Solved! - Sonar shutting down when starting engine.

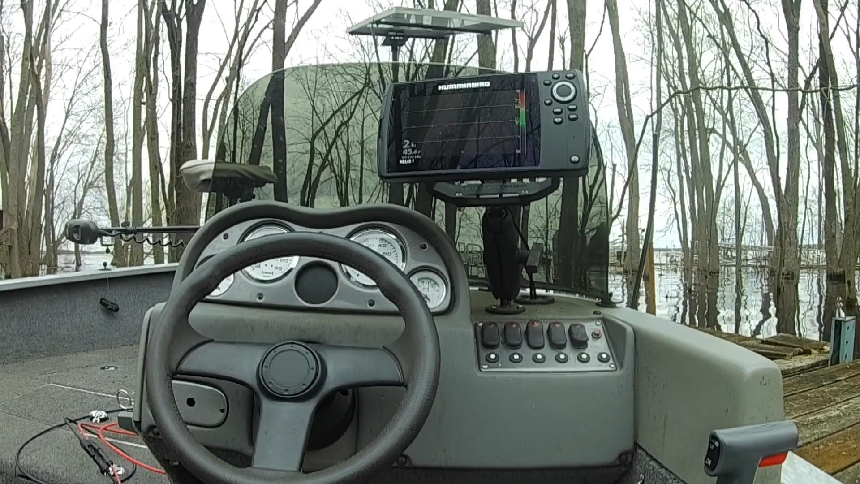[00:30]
the screen there what I'm going to do is actually hit my key here and you'll see you'll see it cut out and there it is it's gone and getting pretty annoying
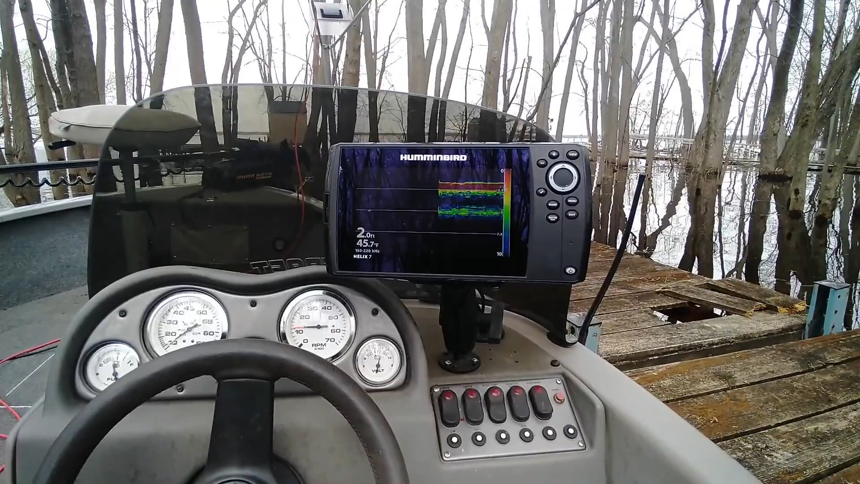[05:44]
so this little device fixes it um for sure for the hummingbird helix 7 and it actually outputs a very very stable voltage um if I turn my key the voltage doesn't drop at all it stays right at 16 and a half every time there it is again there it is again